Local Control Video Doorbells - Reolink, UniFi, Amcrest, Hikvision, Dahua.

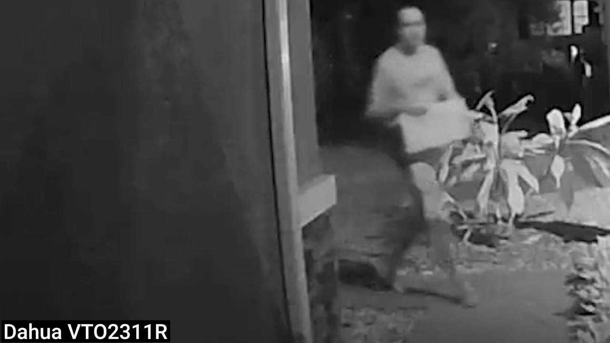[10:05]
Next were the G4 and G4 Pro doorbells, and then the Reolink doorbells.
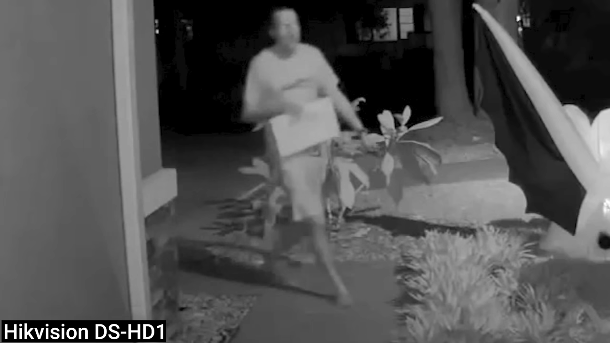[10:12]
And the surprising best performer was the Hikvision DS-HD1 despite its lower resolution and high field of view, but we shouldn't give it too much credit here because all the images were pretty bad.
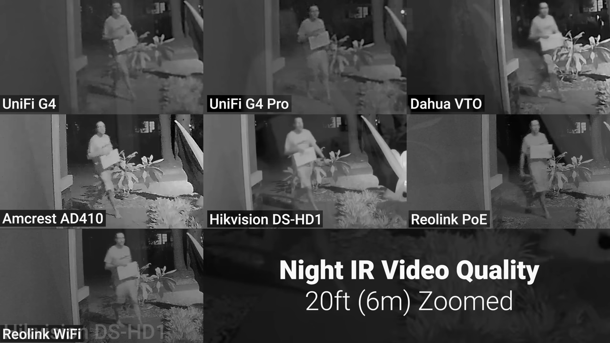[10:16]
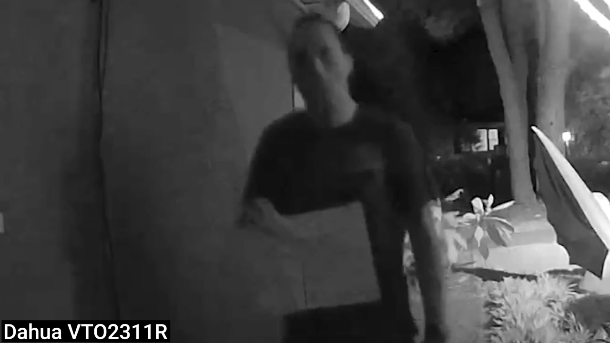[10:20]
At 5 feet the Dawah VTO had by far the worst image, followed by a very pixelated and overexposed Amcrest.
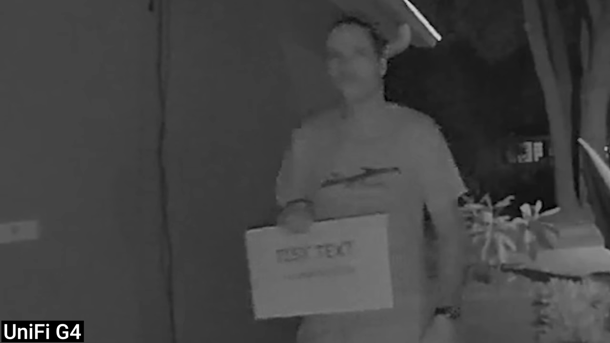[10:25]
The UniFi G4 doorbell was underexposed and pixelated, while the Reolink doorbells lacked contrast and were a little blurry.
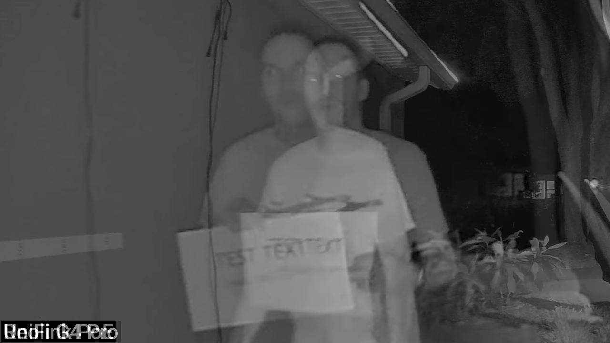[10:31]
I think the G4 Pro doorbell outperformed the G4 doorbell just due to random variations in my positioning,
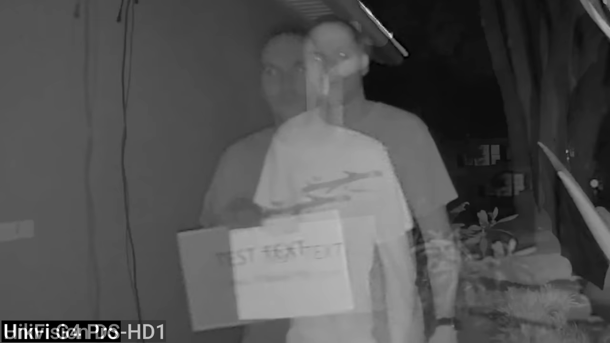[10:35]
but the Hikvision doorbell was again the best, making it the champion for infrared performance.